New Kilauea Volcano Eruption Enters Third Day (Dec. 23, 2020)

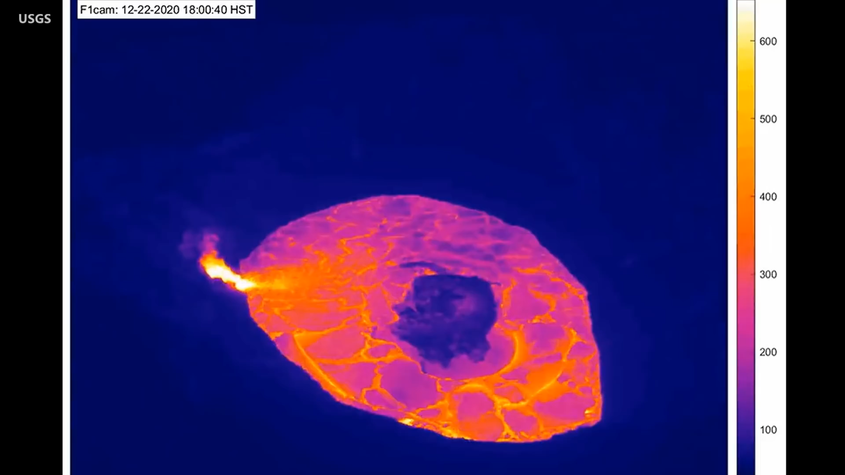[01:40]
Scientists say the island appears to be about nearly 500 feet in diameter and is getting smaller.